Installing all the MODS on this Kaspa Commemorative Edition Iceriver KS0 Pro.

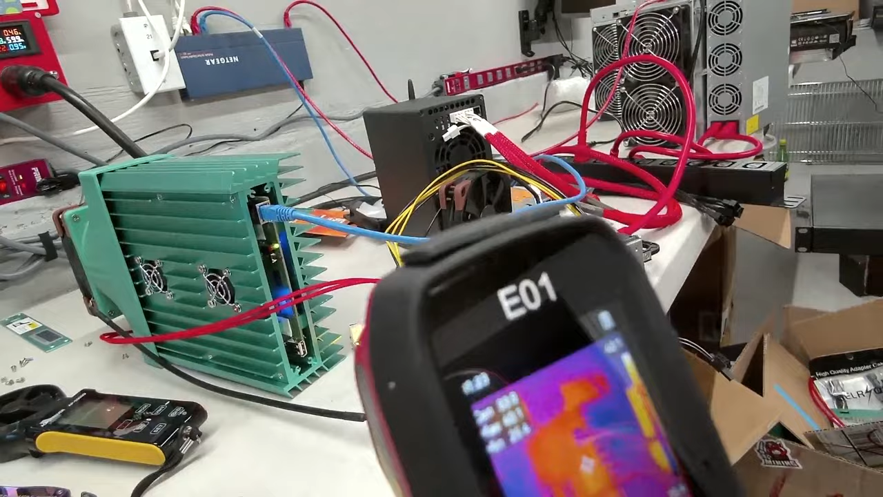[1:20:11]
34 degrees Celsius. Now, how can I see inside? Oh, something's really hot in there. Hold on, let me bring you guys in. Something's really bad. Something is really.
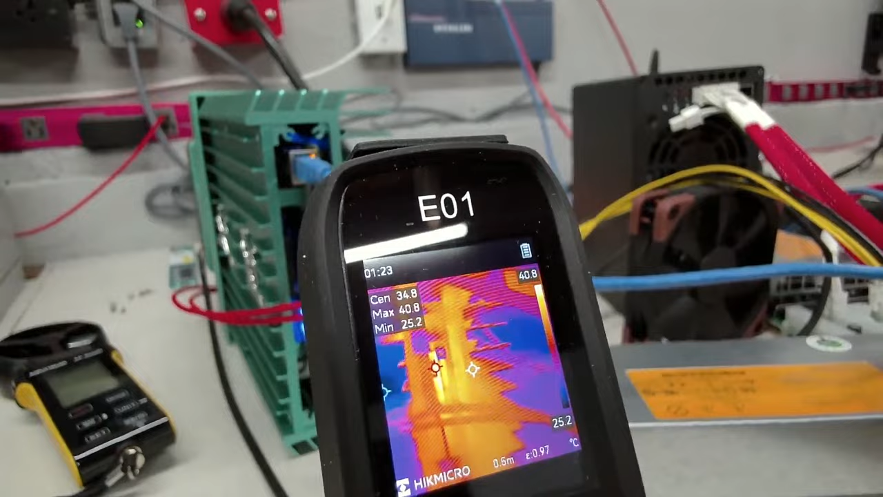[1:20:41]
On screen: scale top 40.8°C, scale bottom 25.2°C
Where's the red dot? What's the red dot looking at right now? Is that MOSFET?
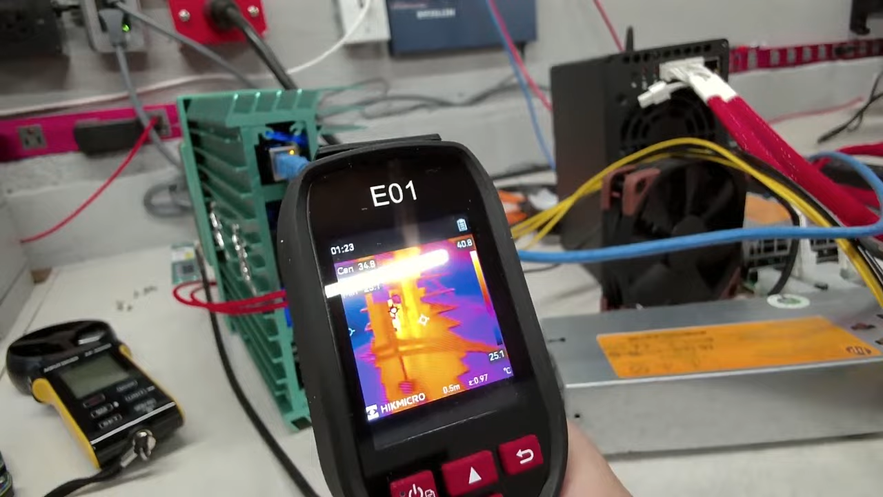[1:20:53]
Is that MOSFET?
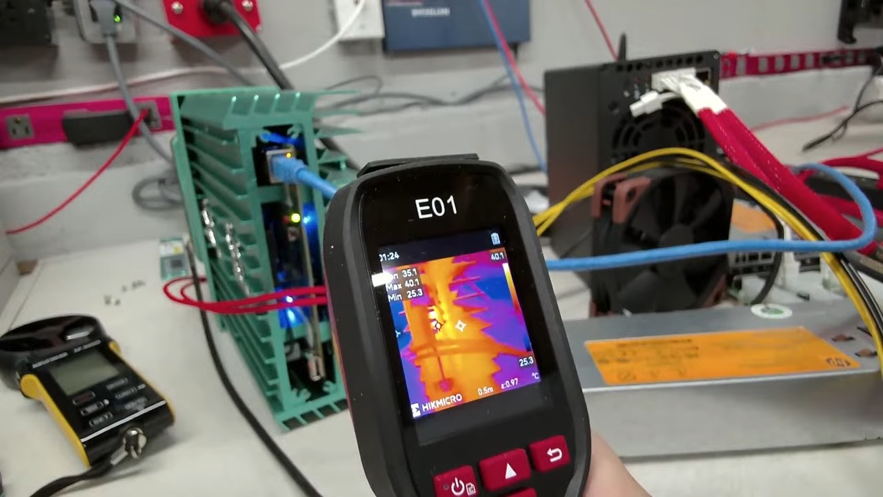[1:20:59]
On screen: scale bottom 25.3°C
Yeah, that's MOSFET. Yeah, that has to be. Is the red dot max or min? That must be max. So 40 degrees.
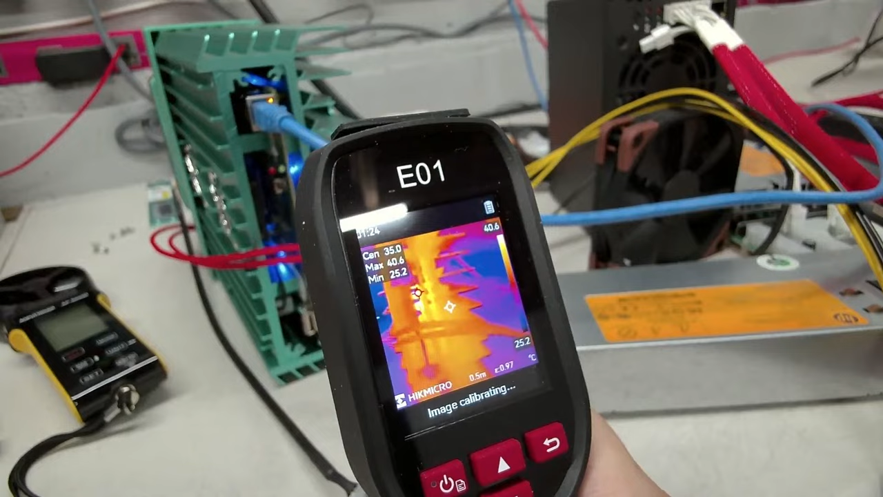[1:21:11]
The MOSFETs are 40 degrees Celsius. Is that right? Don't worry, don't blow hot air to your PCIe connector when overclocked. Right. 40C is good temps. Okay. That looks pretty good, right? That looks really good, right? Okay. It's power stage, not MOSFET.
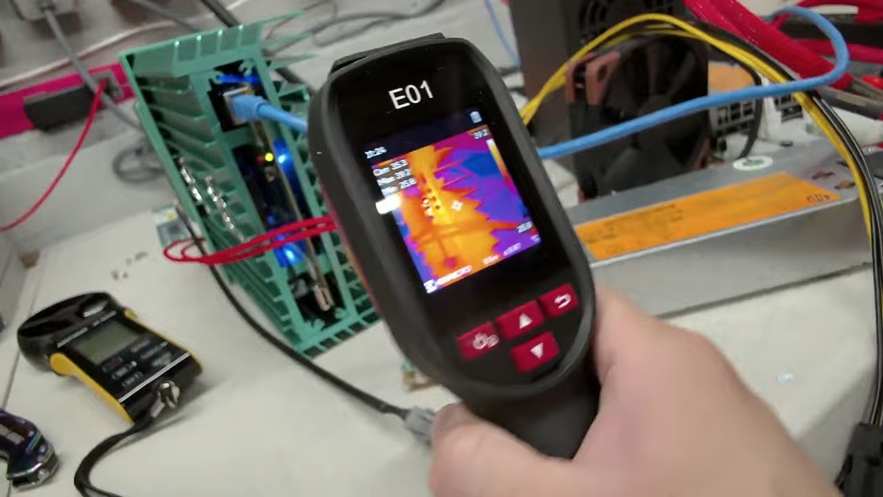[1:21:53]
It's the copper heatsink. Yeah, it's sitting on the copper heatsink. That's why it's like glowing red, glowing very hot.
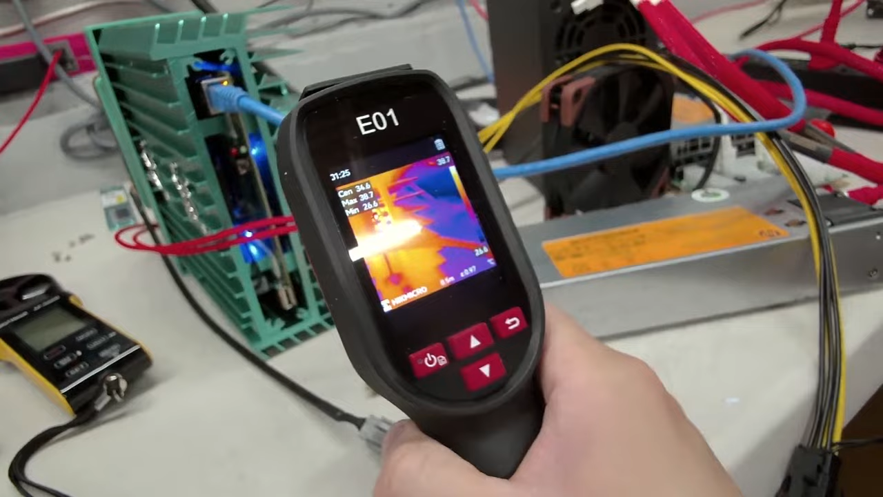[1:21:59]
Yeah. I can see it right there. 39, 40. What's center here? Center is 30.
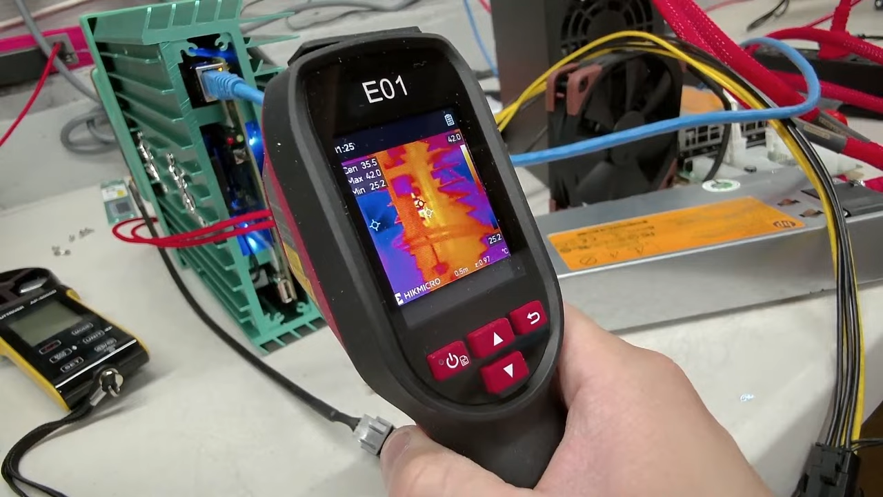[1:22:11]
Yeah, 40. Yeah. 40, 41. All right. That's pretty. Yep, they're fine. All right. Awesome. Okay.
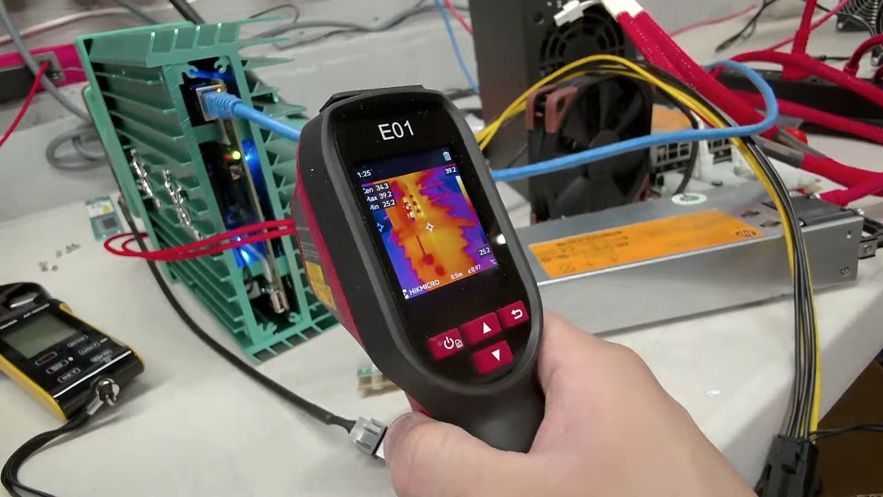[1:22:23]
So if I overclock this now. So here's the worry.